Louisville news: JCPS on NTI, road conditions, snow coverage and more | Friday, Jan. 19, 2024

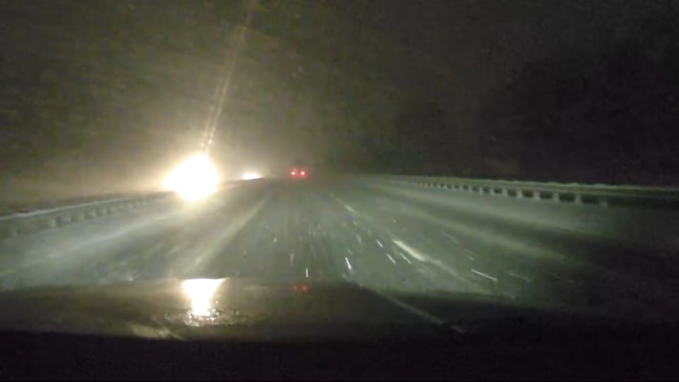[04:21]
towards the Sellersburg exit pretty soon and getting pretty close to I-265. We plan to take that to the west and take that over towards 64 and towards the knobs early this morning. So again, the interstate wise plows are doing a great job out here on the actual interstate. I just want to mention though there's still staying snow covered to say the least, especially the left lane and the right lanes here as you can tell. So please make sure you do take your time with your travel this morning. Cut your normal drive speed in half. Here's a look at mobile traffic tracker.